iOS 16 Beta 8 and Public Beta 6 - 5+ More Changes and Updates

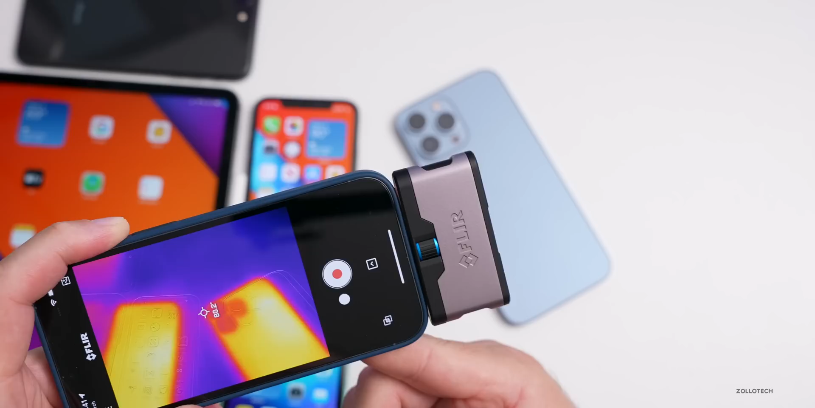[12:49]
temperature and you'll see the phone next to it with the screen on is at 87 to 88 degrees fahrenheit that's pretty normal and what you can expect as far as ipad os 16.1 well this has been out for over